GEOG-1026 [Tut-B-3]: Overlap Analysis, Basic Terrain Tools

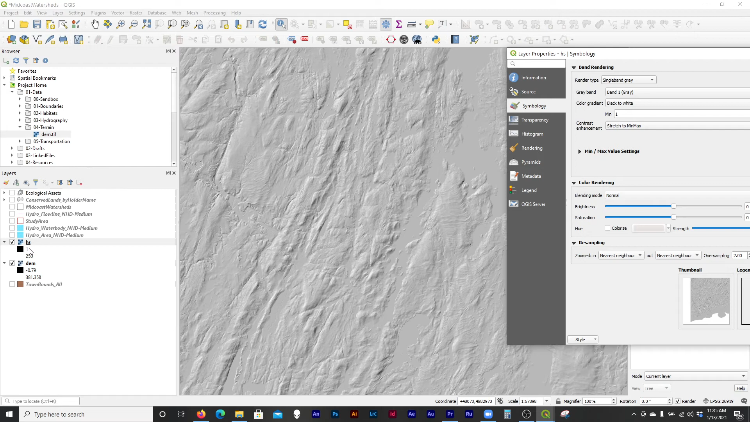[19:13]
these contrast enhancements in the mid and max settings is where you kind of decide how is the computer going to stretch black to white across the pixels. And so the quick and easy way is just go cumulative count cut. It's cutting out the extremes of the data by 2% on each side.
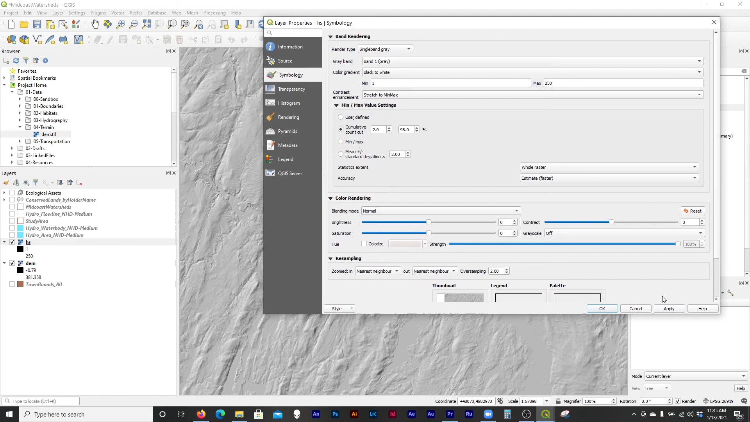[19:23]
You hit apply and it just kind of makes a dramatically bolder kind of thing to look at, which, you know, it's not attractive at the moment.
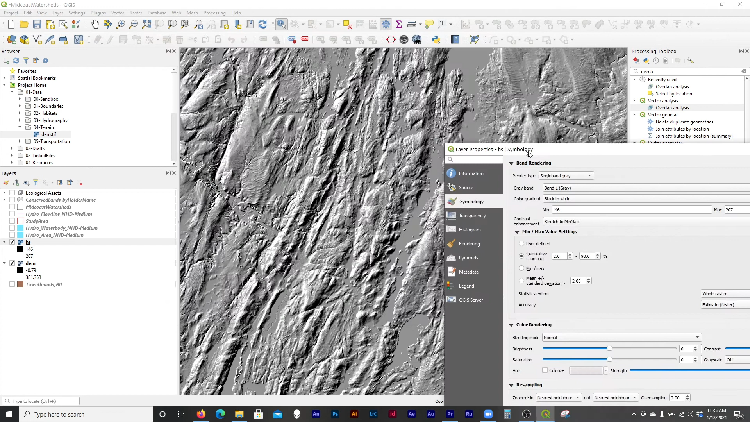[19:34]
But when we bring it into a design program, we can soften it and it'll it'll do the trick. So I like to play with these.